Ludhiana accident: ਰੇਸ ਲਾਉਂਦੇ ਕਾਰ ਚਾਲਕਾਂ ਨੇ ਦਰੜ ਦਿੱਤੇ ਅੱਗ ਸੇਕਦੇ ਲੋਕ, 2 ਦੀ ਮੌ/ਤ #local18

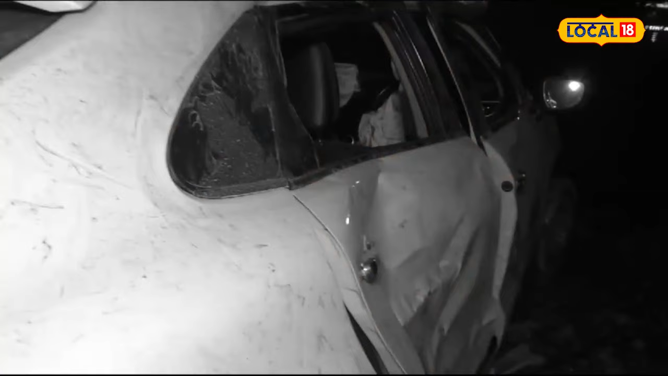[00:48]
तेज रफ्तार कार जो कि रेस लगा रही सी दूसरी कार दे नाल बेकाबू हो गई ते सड़क दे किनारे अग सेक दे लोकां नूं कुचल दिता,
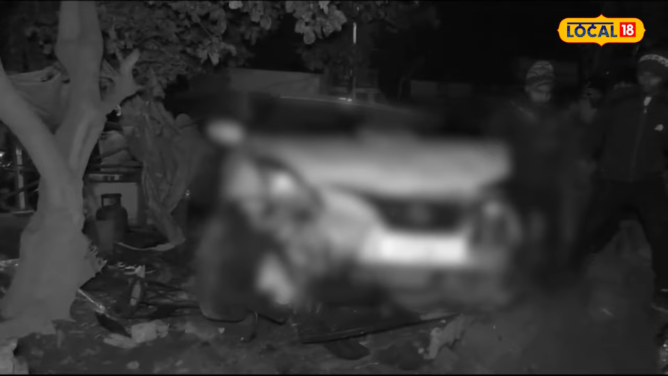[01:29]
उधर ही रोंदे कुरलोंदे परिवारिक मैंबरां दे वल्लों भी सड़क ते हंगामा किया गया, हाईवे जाम किया गया, इंसाफ दी मांग की गई। दसे जा रहे कि एक कार दे विच लड़का ते लड़की बैठे हुए सन।